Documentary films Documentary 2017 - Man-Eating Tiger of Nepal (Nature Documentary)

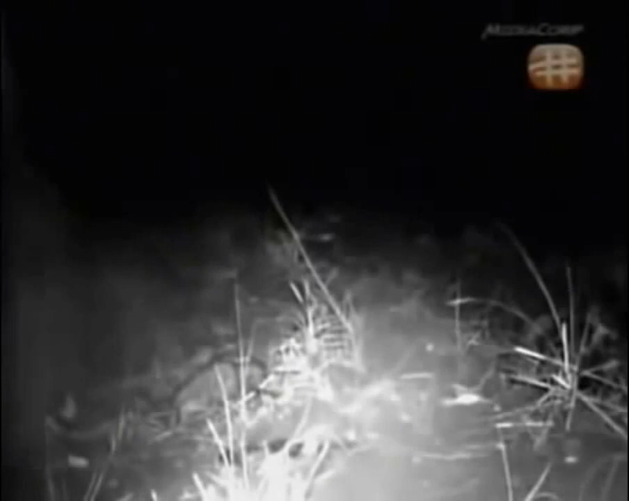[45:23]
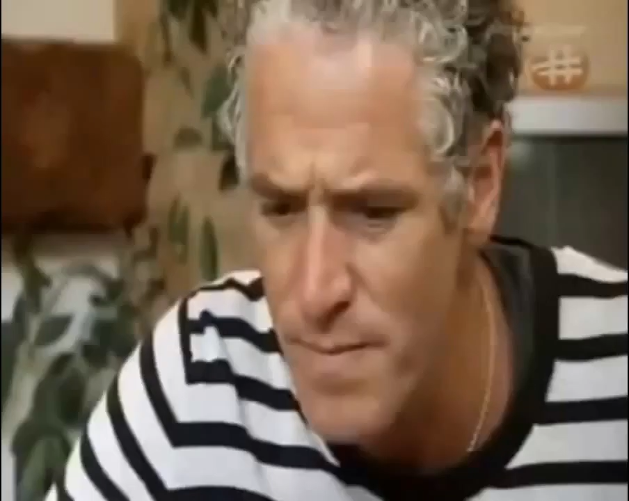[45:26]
She doesn't look like some big, impressive tiger. She looks like a fairly skinny animal. She looks a bit like a tiger that's down on her luck.
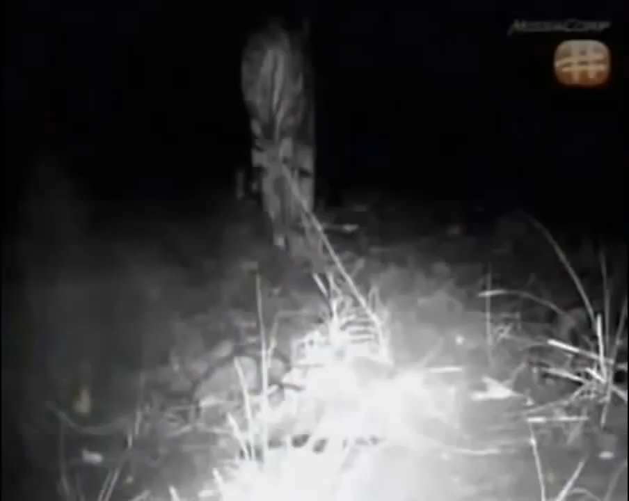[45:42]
She's carrying, you can see she's got a fawn in her mouth. Her meal for the night. Ngarapothi is currently feeding two growing cubs that will soon be almost as big as she is. If this small deer is a typical kill, it doesn't look like enough food for all three of them.